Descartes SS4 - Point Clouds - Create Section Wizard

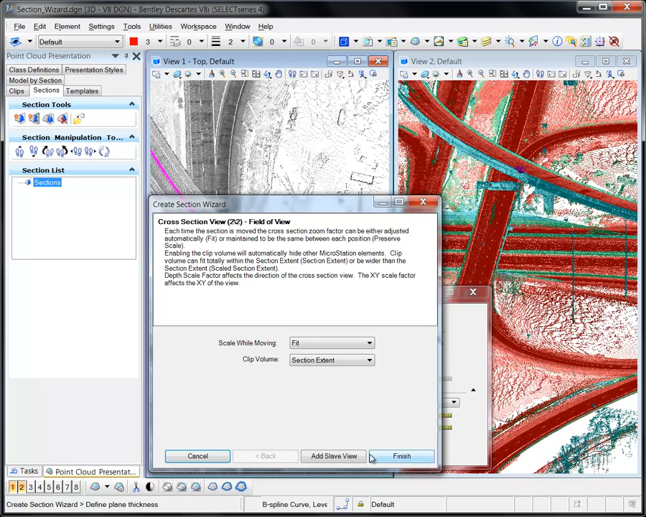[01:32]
The settings on this page allow you to specify if the view zoom scale will be adjusted automatically to accommodate the graphics, or if the view zoom remains consistent between each position of the section. The section graphics are generated and drawn in view 1. The section view is created and set to view 2.
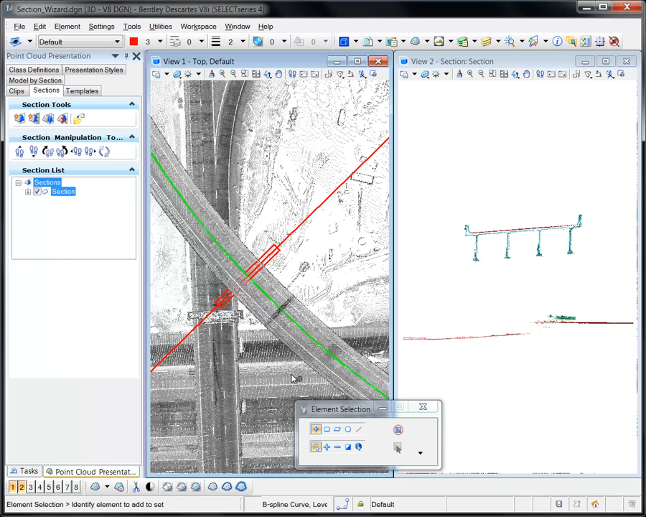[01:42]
The section is added to the Sections tab of the point cloud presentation dialog and can therefore be adjusted and manipulated. These settings are also presented in the wizard during the creation process, but can be set and adjusted after the section has been defined.
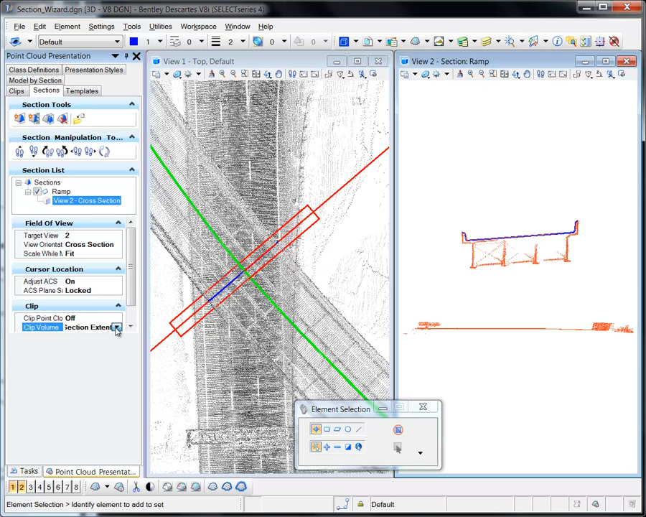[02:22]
The clip settings controls the display of the point cloud as well as the microstation elements. In this example, the clipping of the point cloud is turned off. This allows you to recolor the points within the section extents.
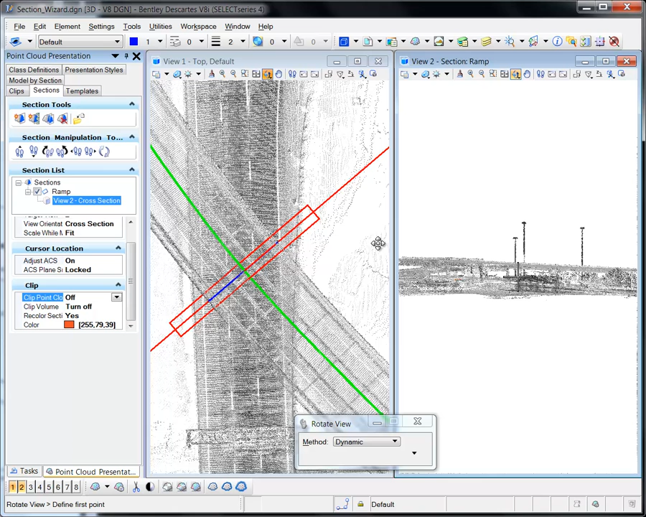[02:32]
Adjusting the view's rotation shows the results of this.